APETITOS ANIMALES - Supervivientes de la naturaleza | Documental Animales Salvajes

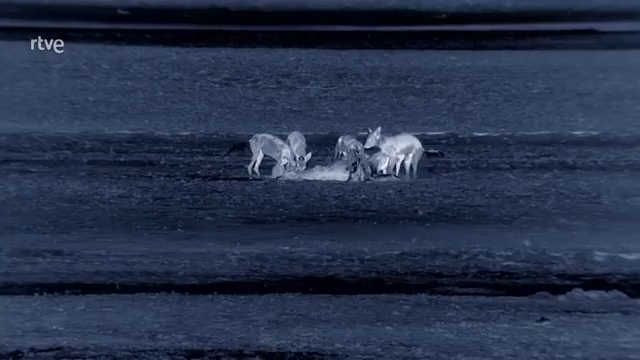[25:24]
Pueden devorar a este macho puku en menos de 10 minutos. Pero después de una persecución a alta velocidad, necesitan refrescarse. Mientras cazan, en lugar de desperdiciar agua sudando, dejan que su temperatura corporal se eleve muy por encima de la de su entorno. Ahorrando agua de esa forma, aumentan su resistencia y pueden recorrer grandes distancias.
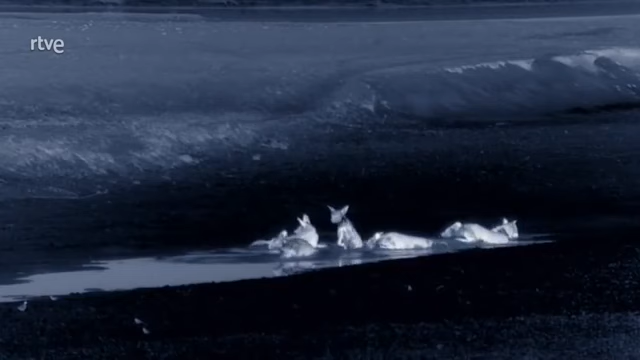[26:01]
Pero han dejado su presa al alcance de un visitante poco grato.
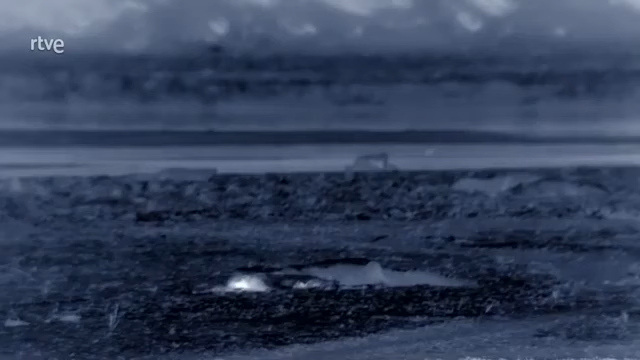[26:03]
Un cocodrilo del Nilo ha detectado el olor del puku muerto.
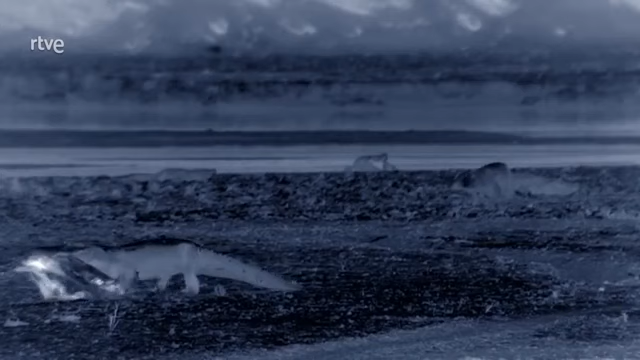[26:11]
¿Para qué molestarse en cazar cuando es mucho más fácil robar la comida?
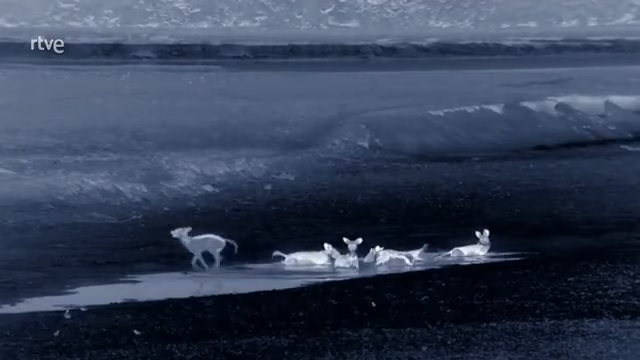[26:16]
Los cocodrilos son carroñeros cuando se presenta la ocasión.
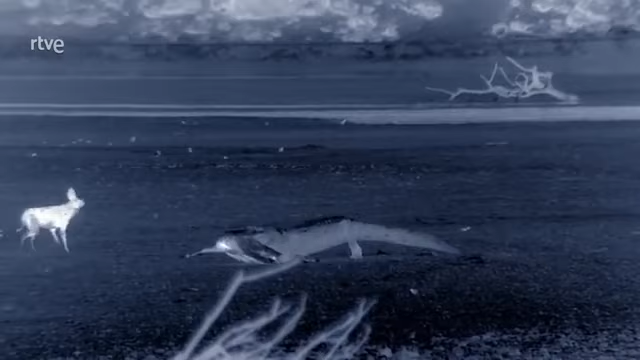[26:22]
Los licaones temen al cocodrilo, uno de sus pocos depredadores.
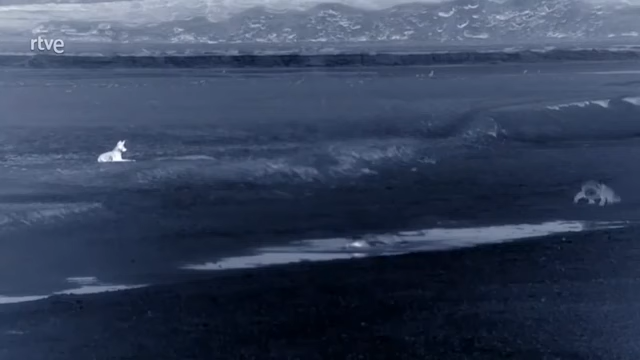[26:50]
Con el frescor de la noche, salen a buscar comida a cientos de metros del río.
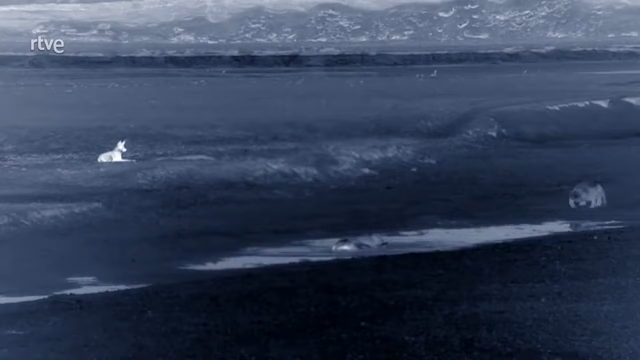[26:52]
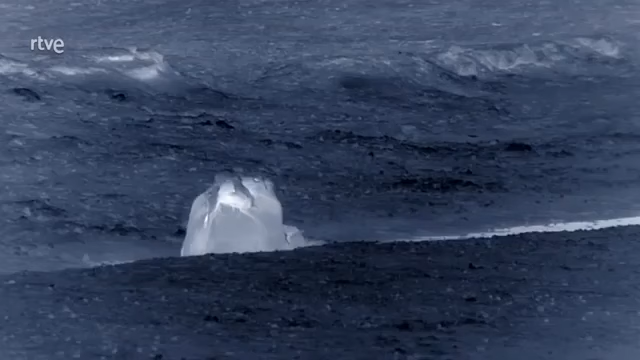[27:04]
Un cocodrilo del Nilo puede pesar una tonelada. Sin agua que soporte su peso, moverse es agotador.
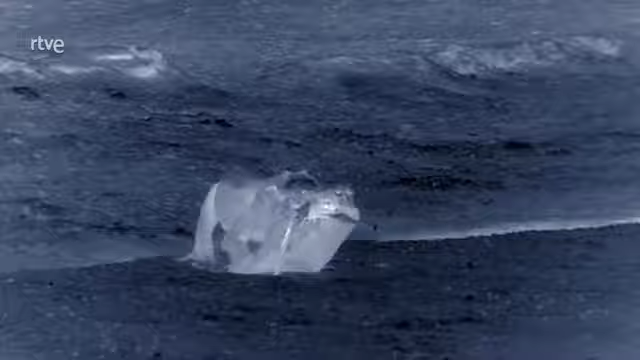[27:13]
Cada pocos metros, el ladrón necesita descansar.
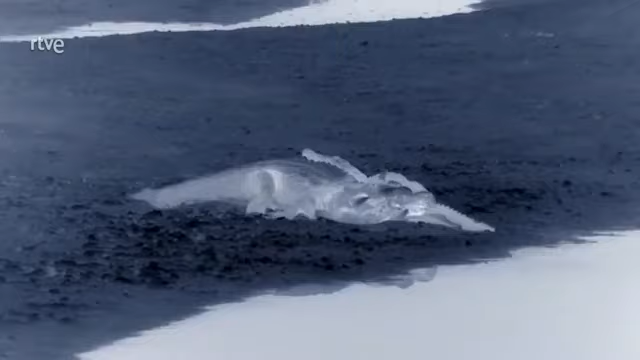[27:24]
Los otros cocodrilos le siguen de cerca. Es una persecución de alto octanaje, justo delante de las narices de los licaones.
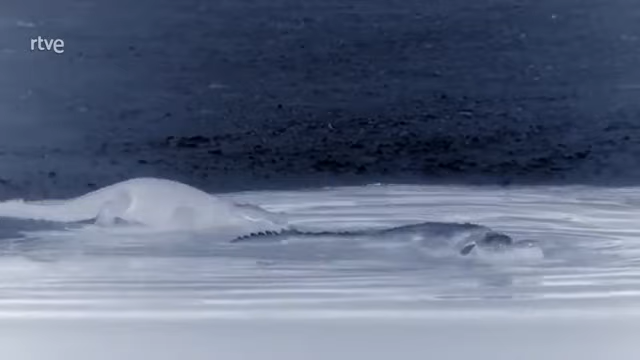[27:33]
Los cocodrilos comerán juntos, compartiendo el cadáver entre ellos. Los más grandes se quedarán con la mejor parte.
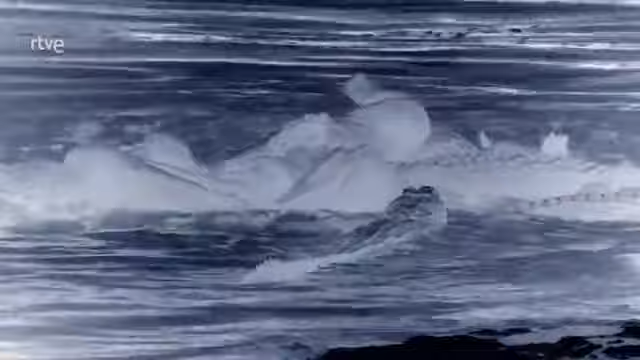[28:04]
Comer en el agua resulta complicado cuando no hay donde apoyar la comida. El cocodrilo se revuelve aferrándose a su presa. La fuerza de su inmenso cuerpo hace que el púcu quede despedazado.
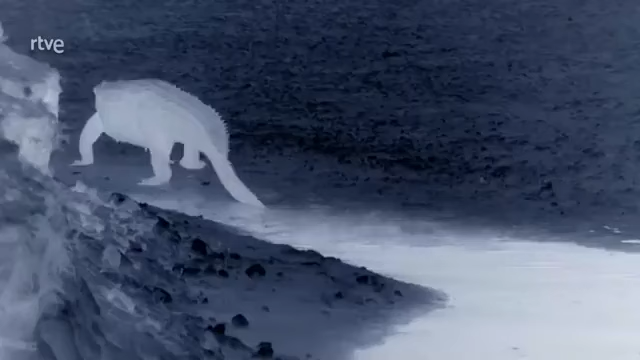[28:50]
Ya puede volver saciado al río.
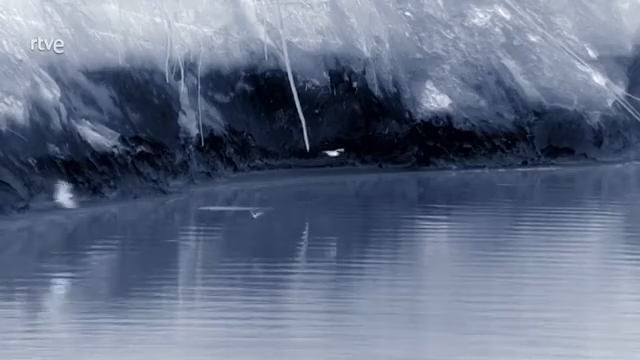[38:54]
Para buscar su comida utilizan su increíble sentido del oído. Todos tienen una misión, cazar el mayor número posible de insectos, atrapándolos en la superficie del agua o barriéndolos en mitad del aire.
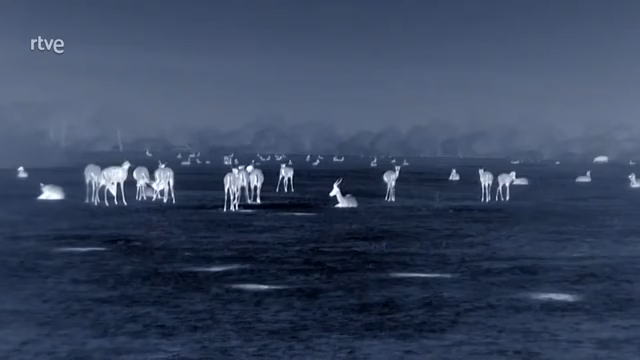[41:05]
La manada tiene una compleja estrategia de caza.
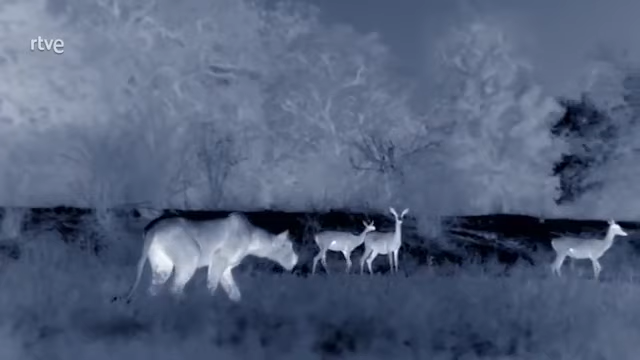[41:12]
Se abren en abanico y cazan cooperativamente.
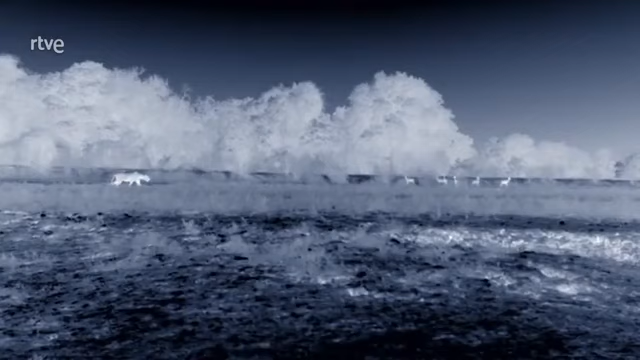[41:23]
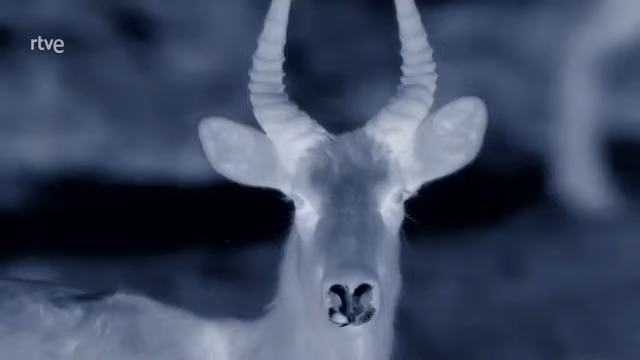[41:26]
Los leones se dividen en dos equipos, los extremos y los centrales. Aprenden sus posiciones antes de llegar a la edad adulta y las mantienen toda la vida.
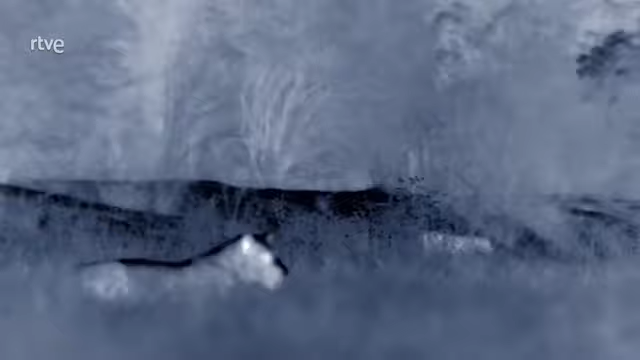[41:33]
Los extremos se sitúan en los bordes, moviéndose rápidamente. Ellos rodean a la presa y la dirigen hacia los centrales. Los centrales observan todos los movimientos de los extremos y esperan a que la presa se acerque a ellos.